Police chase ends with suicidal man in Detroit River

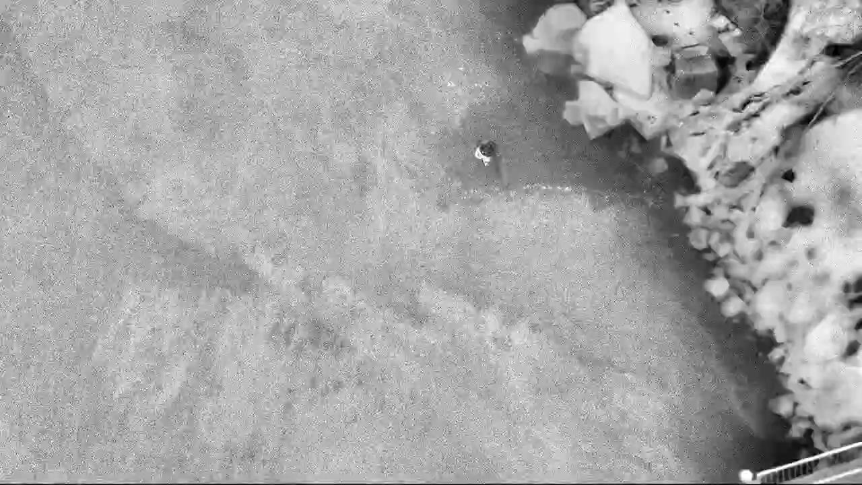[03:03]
Harbor Master boat 1, we have a vehicle in the water.